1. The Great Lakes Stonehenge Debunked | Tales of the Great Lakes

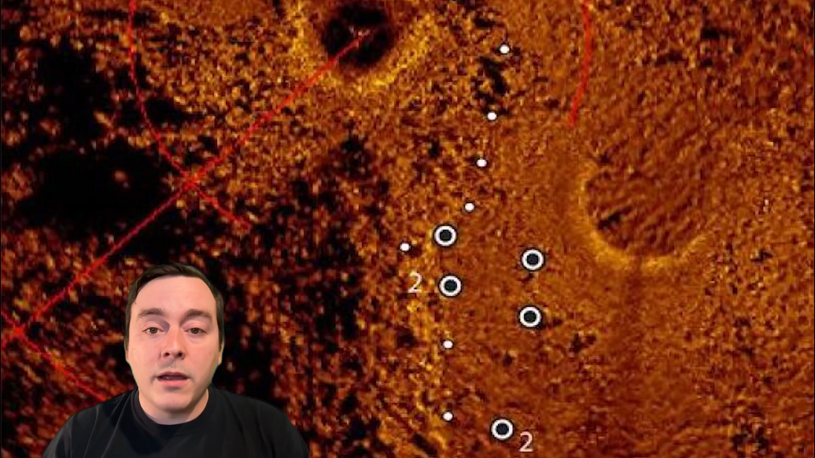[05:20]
The whole area covers about 300 feet of underwater ground, or about 88.23 Hezbollahs.